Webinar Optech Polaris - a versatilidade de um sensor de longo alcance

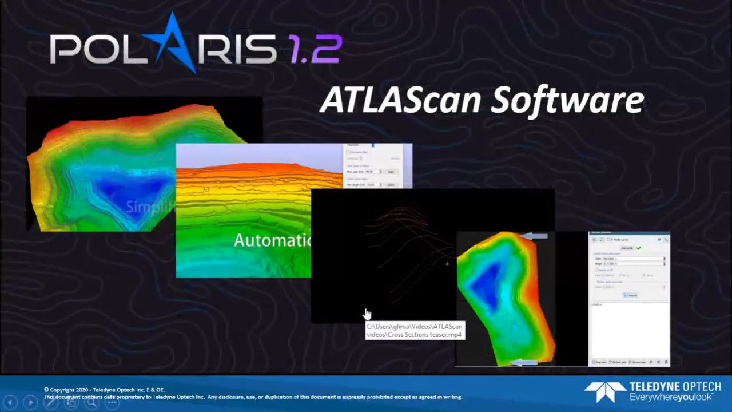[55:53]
como ortoimagens pode ser exportado como imagens todos esses grids eles fazem parte do relatório de volumes que o software proporciona existem
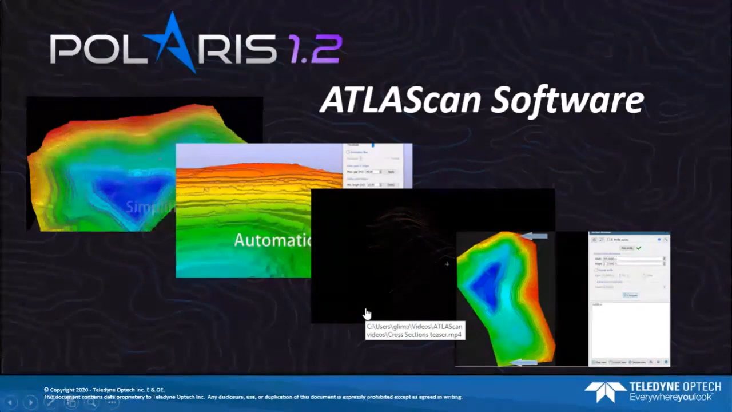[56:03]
muitas outras ferramentas também nos outros workflows isso aqui que eu estou mostrando para vocês é parte do workflow de mineração ok para
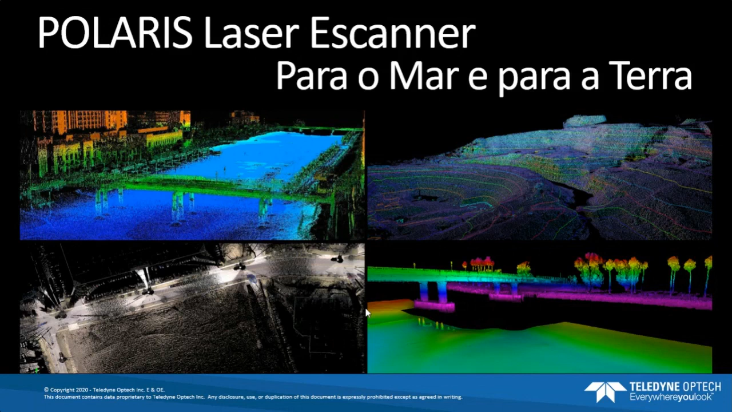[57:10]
numa fusão de dados numa única captura num único georreferenciamento num único dataset então você tem uma única nuvem de pontos mostrando o que está embaixo o que está em cima tem alguns exemplos aqui então por isso que a gente faz a gente está chamando a gente chama o Polaris um scanner para tudo em um um equipamento que pode ser utilizado para isso também somente alguns slides
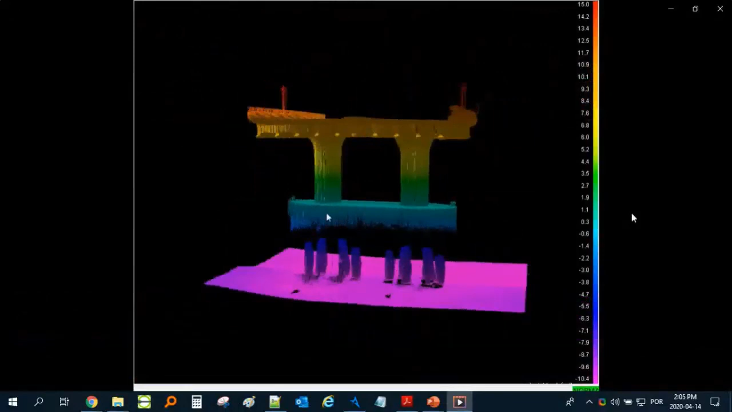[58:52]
vocês os dados então do solo marinho aqui em rosa nessa coloração que vem mais rosa para o azul
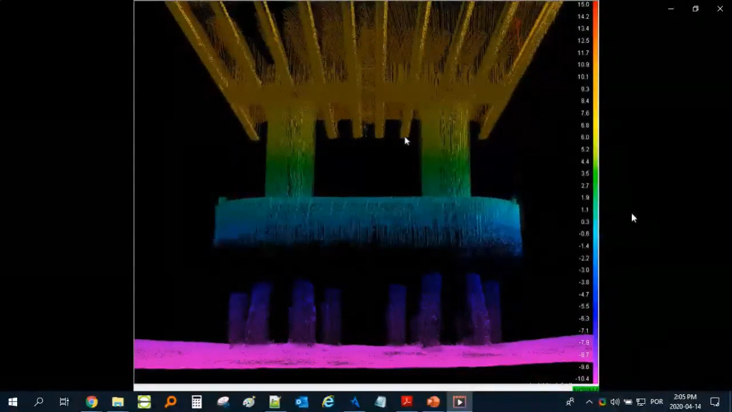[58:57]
mostrando o que foi coletado com o sistema multibin nesse caso foi
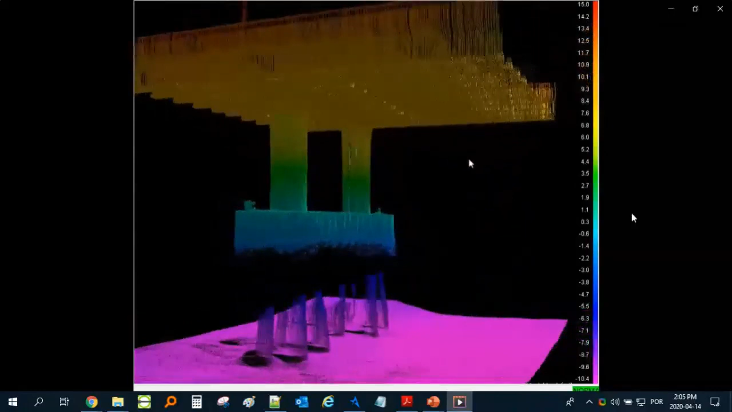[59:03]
usado o sistema da Reason Teledyne Reason o sistema T50 com o sistema de posicionamento
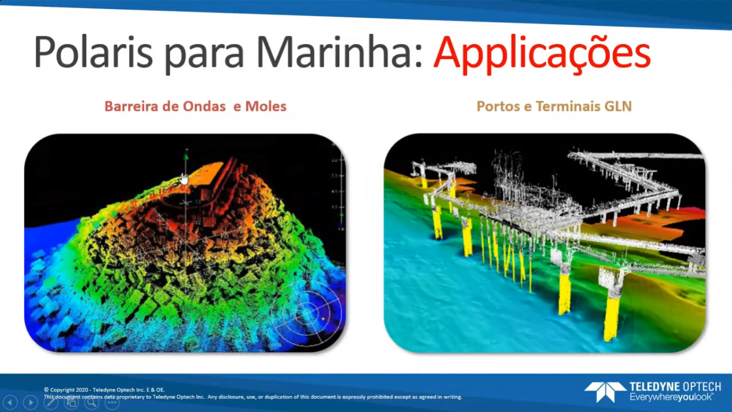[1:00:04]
têm feito em campo para essa parte de batimetria é usando Polaris para fazer monitoramento de barreiras de ondas e moles para fazer escaneamento de infraestrutura em portos e terminais de gás que é bastante importante para plataformas de petróleo e para levantamento de naufrágio o que é uma outra aplicação também